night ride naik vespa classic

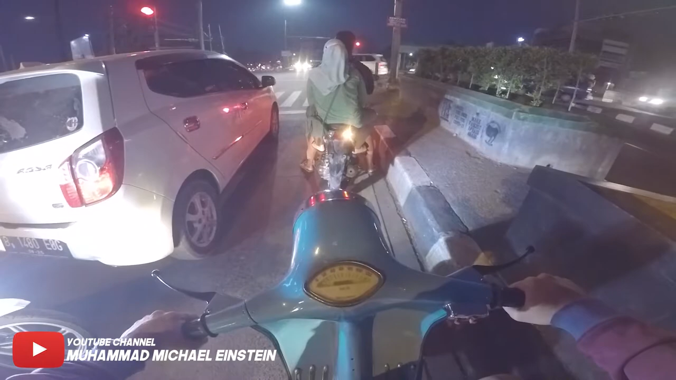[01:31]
kemudian gak ada lampunya lagi ini motor wah tuh udah ada apa nggak ya
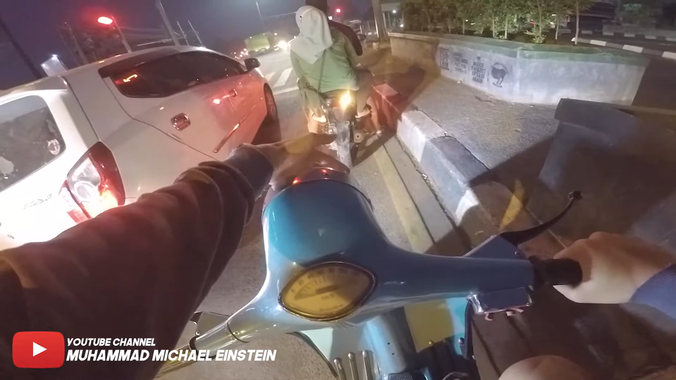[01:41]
gak tau deh ini hidup apa nggak ya lampunya
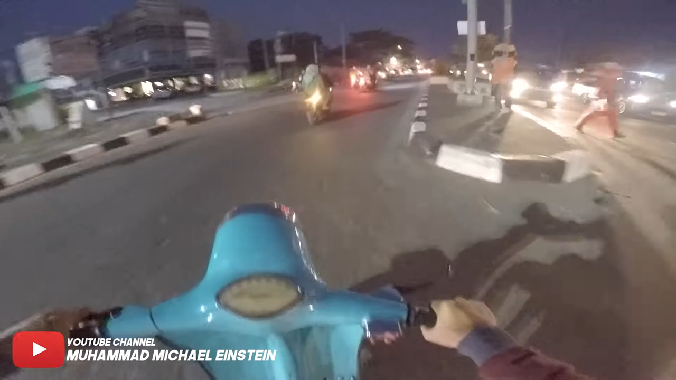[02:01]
wah ngeri banget bosko, alhamdulillah ya tapi kita bisa melewati dengan lancar
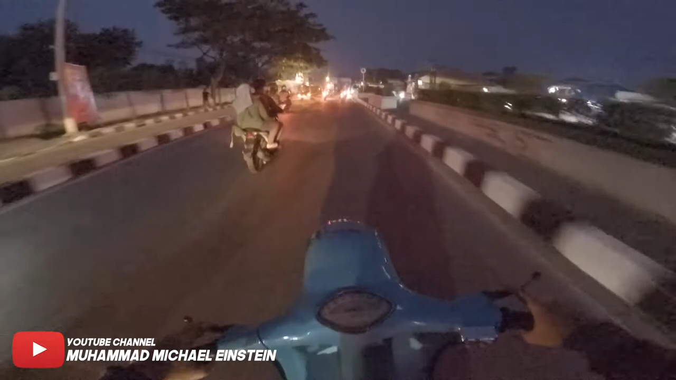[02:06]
nih nih, seplong nih tuh, gak boleh puter balik loh